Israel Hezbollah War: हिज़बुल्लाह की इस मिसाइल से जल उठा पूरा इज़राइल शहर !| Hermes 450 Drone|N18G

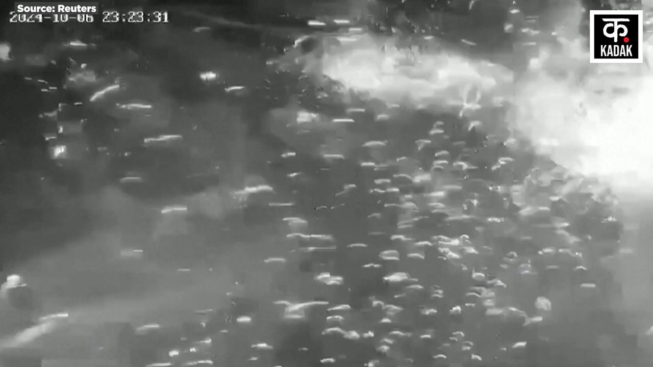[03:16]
ہجباللہ کے مطابق اس نے خالت وردے میں بھی راکٹوں کی بوچھار